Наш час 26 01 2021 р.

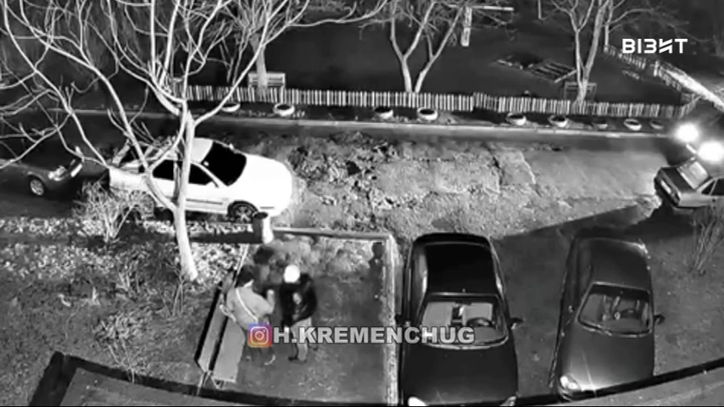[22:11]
Момент нападу невідомого зловмисника на чоловіка зафіксувала встановлена на будинку одна з прихованих відеокамер. На місце пригоди виїздили як медики, так і поліціянти. Проте зловмисника так до нині і не знайшли. Бути обережними під час користування банкоматами закликають кременчужани у соцмережах.